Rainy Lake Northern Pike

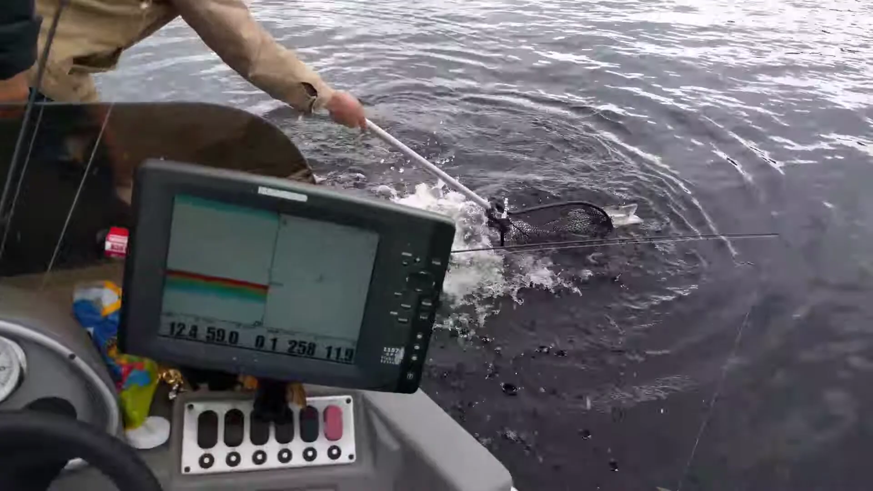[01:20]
No. Shit. Turn the net into his head, Kat. Turn it. Turn the net into his head. Oh, just grab it. Oh, shit. It's too big. It's too big for this net. Get the shit out of here. Just go from the back. Just worry about that.